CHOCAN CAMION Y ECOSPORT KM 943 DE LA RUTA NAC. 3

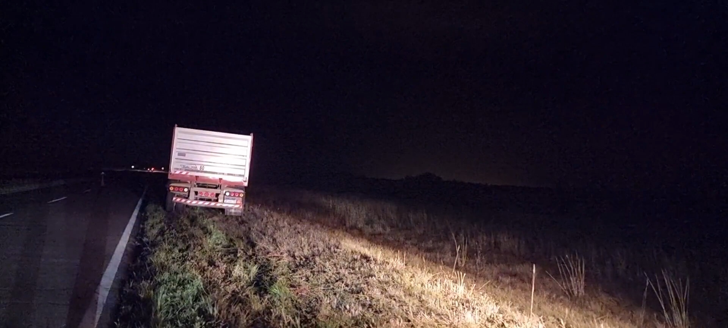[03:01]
¿Cómo le va? Sí. Bueno, este es el camión con el cual colisionó el vehículo. El hombre es un señor de cerca de 80 años de edad.